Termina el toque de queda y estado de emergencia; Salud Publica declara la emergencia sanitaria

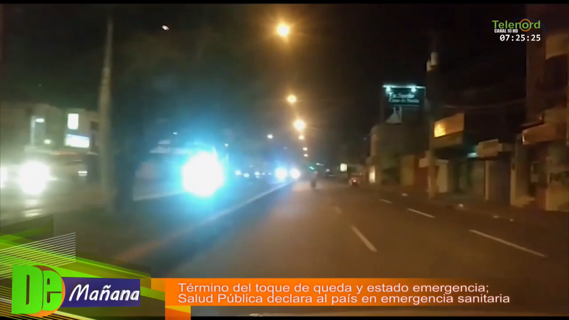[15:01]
ahí a la tabla eso era eso era a las 9 y media de la noche anoche esa es la avenida Libertad se puede ver el tránsito fluido normal